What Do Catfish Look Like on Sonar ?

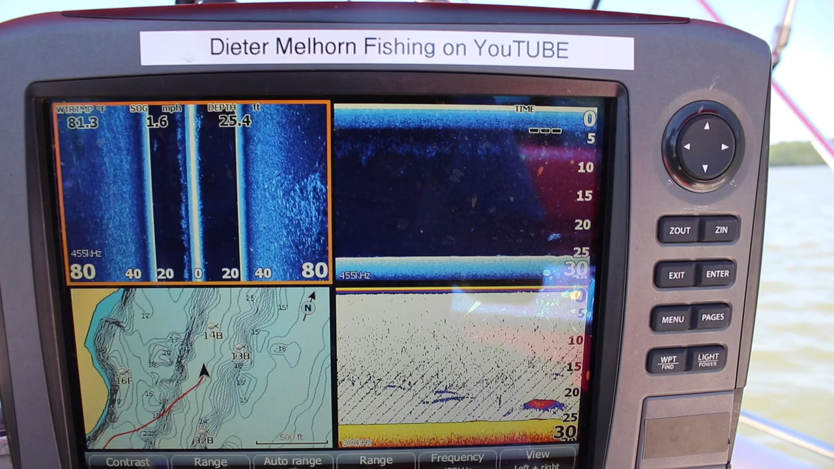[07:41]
On screen: depth 25.4 ft, speed 1.6 mph
And just see if there's fish on it. That right there is a pot of bait.
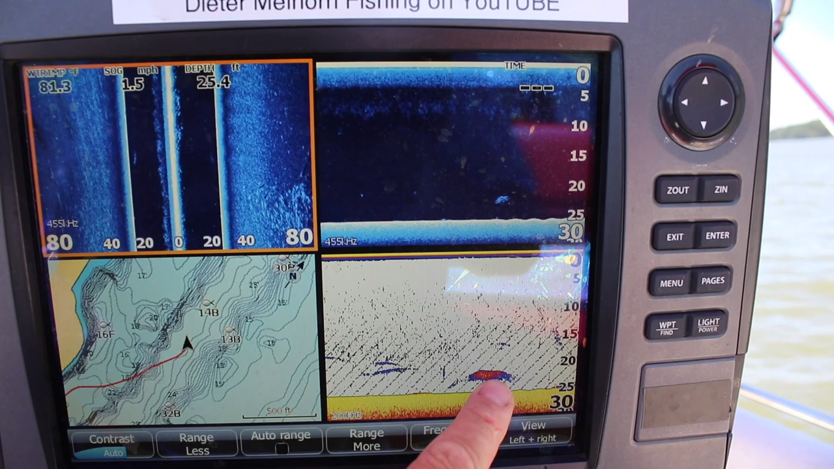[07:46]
On screen: depth 25.4 ft, water 81.3°F, speed 1.5 mph
There's also some bait off to this side of the boat over here that you can see out through there. Look like that may be some perch. That there is a large fish. You can see it there. That's a good signature on a fish. If I had to bet money I'd say a flathead. Only because of the where the arch, shape of the arch and where it's set at. But that's a true guesstimation call on that one. That's a fishable fish though.
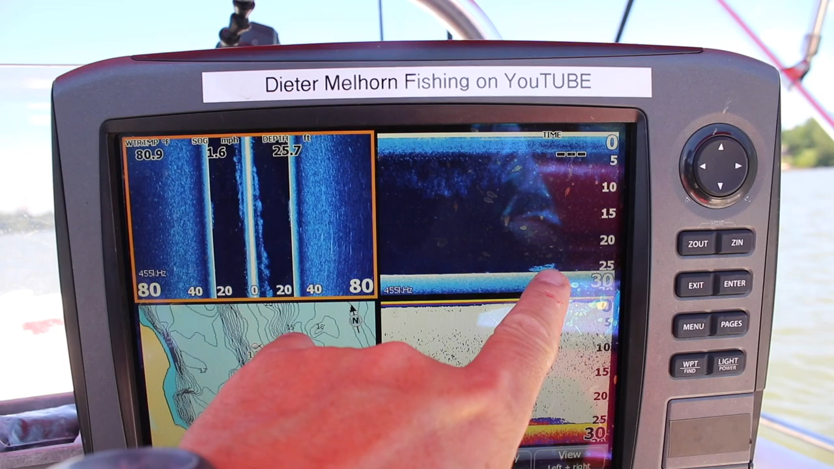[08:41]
On screen: depth 25.7 ft, water 80.9°F, speed 1.6 mph
And sometimes that happens. This is something guys that changes. And it changes with varying conditions. There's some bait on the bottom. You can see the fish right here all broken up. Small fish. Maybe even too small for this year's hatch. But bait fish nonetheless. There's some more there. But yeah these fish will hang in these different areas for different reasons. And it changes. It can have to do with water temperature, water flow. There's a bigger fish there. And it's you know not always the deepest hole in the lake. It's not always where the fish are that you're gonna catch and the fish that are biting. So kind of keep that in mind. I got a little bit too much parallel.
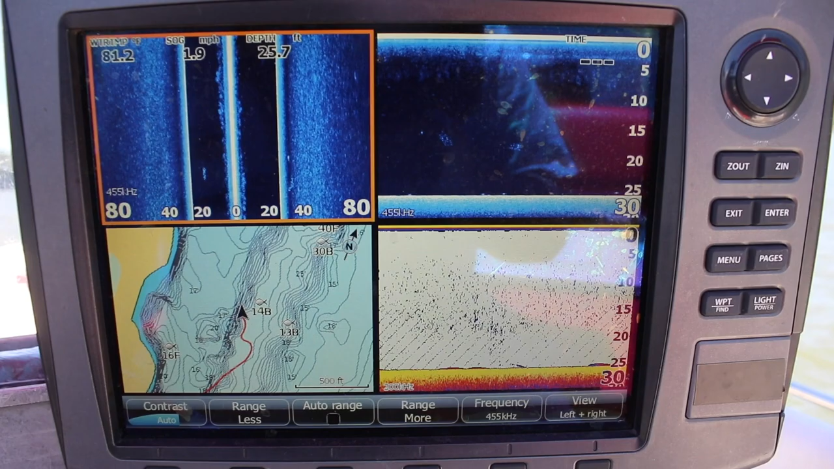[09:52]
I know from experience there's kind of a little ditch that runs in there. That's where some of that deeper water is. Probably we should have right over there. But right here, again, no fish. It's empty. There's just nothing in here.
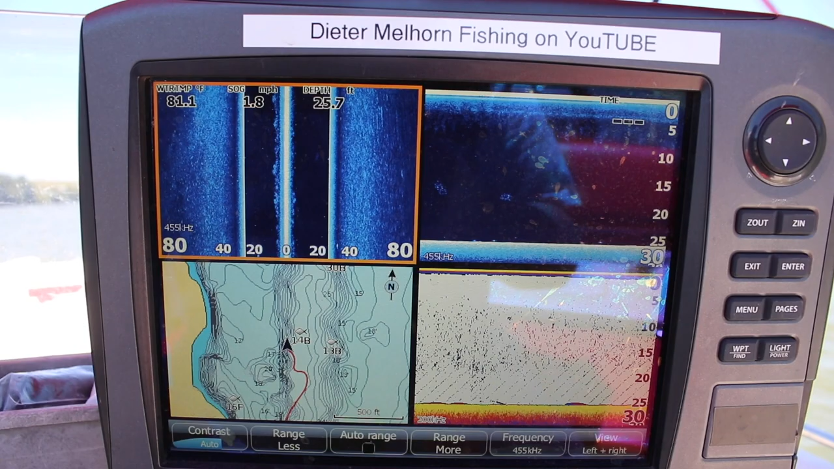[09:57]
On screen: depth 25.7 ft, water 81.1°F, speed 1.8 mph
Let's see what happens. It gets up shallower. Might make a sharper turn here.
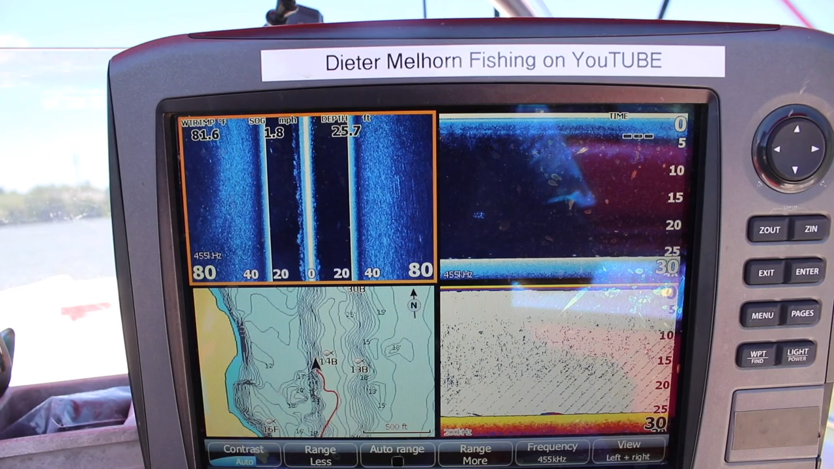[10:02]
On screen: depth 25.7 ft, speed 1.8 mph
See what we got. It's not a lot of fish in this deeper water here. This is one of the things just this time of the year with this spawn. You add in the spawning.
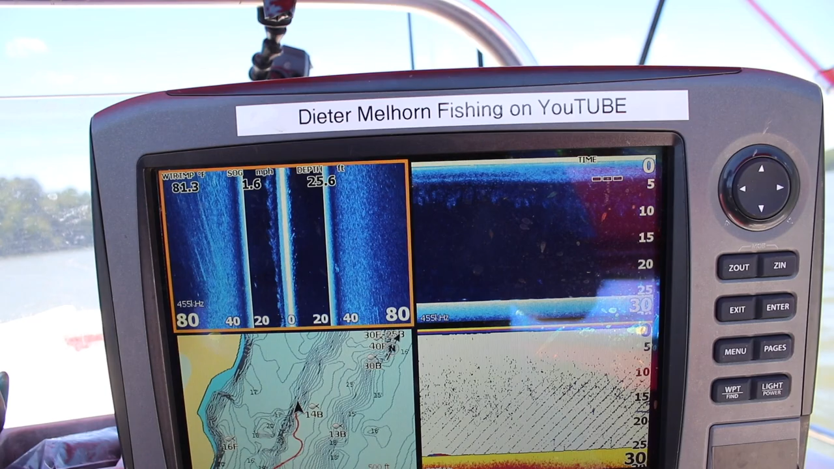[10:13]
On screen: depth 25.6 ft, water 81.3°F, speed 1.6 mph
Then you add in the flood. Then you add in the fresh water. It's just things ain't the way they are normally. And that's where you have to kind of you have to do some fishing. I mean you have to go look for them.
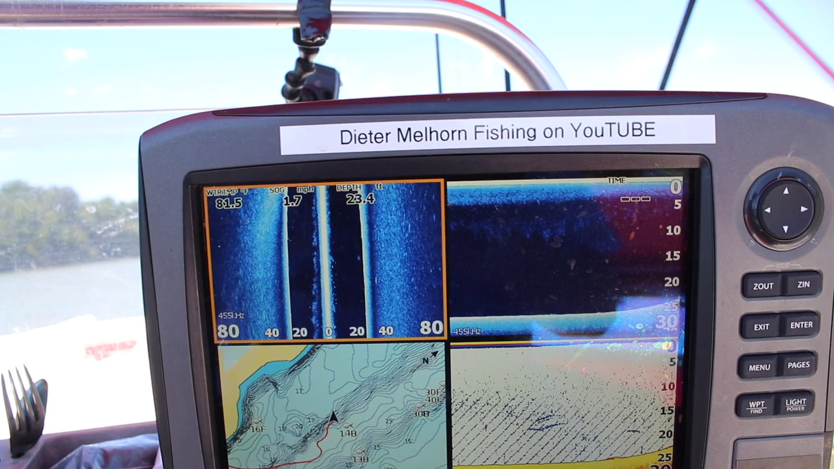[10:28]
On screen: depth 23.4 ft, water 81.5°F, speed 1.7 mph
You have to go fishing around to find these things sometime. You see we're starting to come up right here on this.
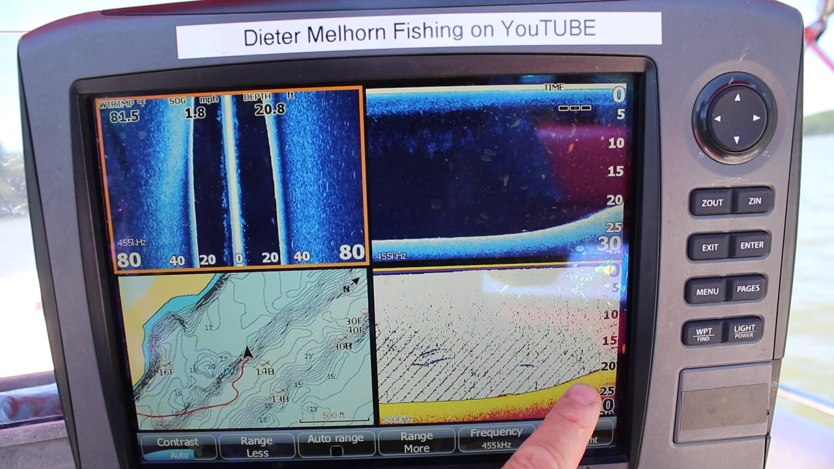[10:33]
On screen: depth 20.8 ft, water 81.5°F, speed 1.8 mph
Not seeing a whole lot. Not seeing a whole lot on there. I'm going to try it on. What will happen is if I run parallel to this ledge or this drop, you'll notice it starts to drop off. Or it starts to level off. It looks like we're level. The reason it's doing that is because I'm on that same line. Now if I pull real hard this way, it'll go up a little bit shallower. If I go real hard that way, it'll go back down. And I'm basically running a contour line right now.
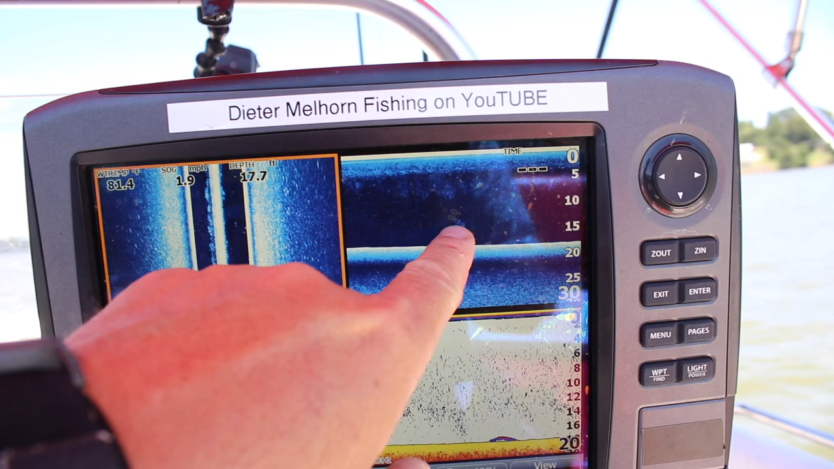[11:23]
On screen: depth 17.7 ft
Obviously there were some back there. But right in through here, I'm not seeing a lot of life. I'm going to come back down it one more time. There is one fish there. You can see it there. Some bait stuff. The down skin really shows up the bait better than my regular sonar does because of the way I've got it tuned. But yeah, there's some stuff there stacked on top of each other. My money says crappy. Just based on the small dot that I'm seeing there.
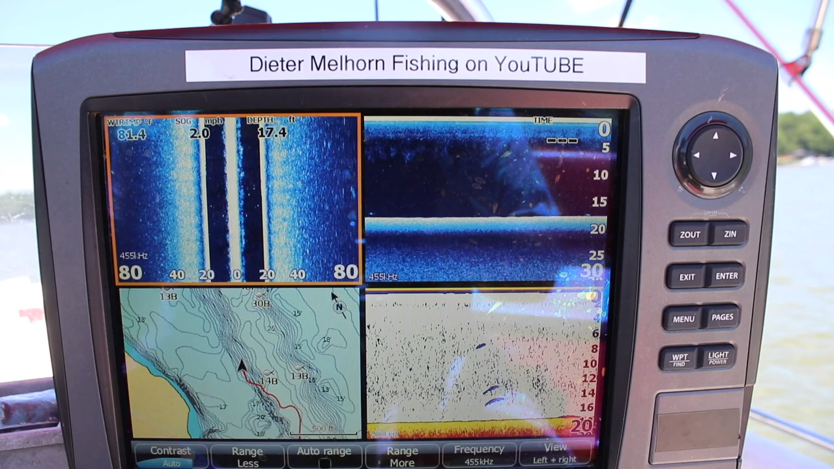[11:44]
On screen: depth 17.4 ft, water 81.4°F, speed 2.0 mph
But a lot of this is interpretation, folks.